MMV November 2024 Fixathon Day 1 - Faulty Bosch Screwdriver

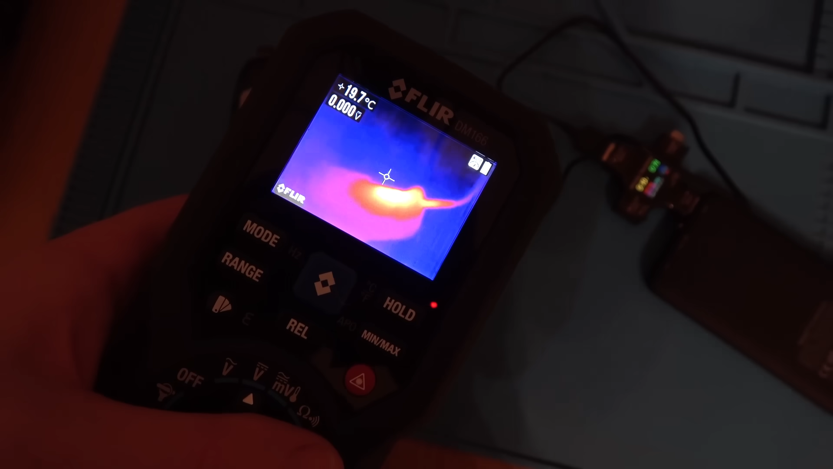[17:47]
On screen: spot 19.7°C
So I get my thermal cam out, but it's okay. It's like 30 something degrees.
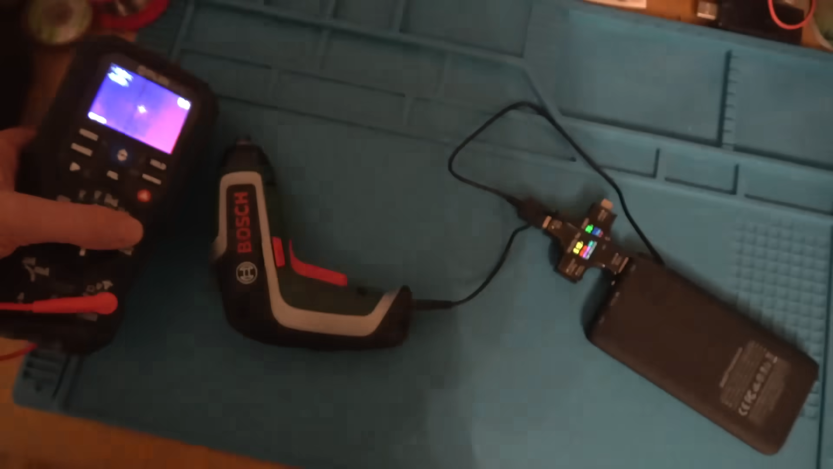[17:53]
It's just warm to the touch, but it feels like it's coming from the actual battery board rather than the battery itself.